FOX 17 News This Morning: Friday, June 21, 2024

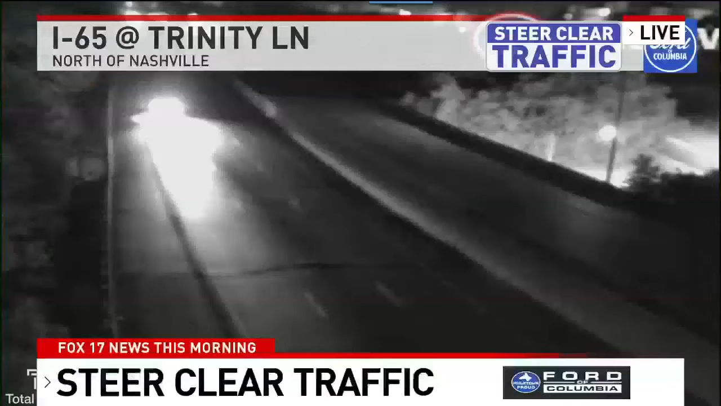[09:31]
And we're keeping our eye on steer clear traffic for you right now. I 65 at Trinity Lane looking good this morning. No issues right now anywhere in the Mid-State.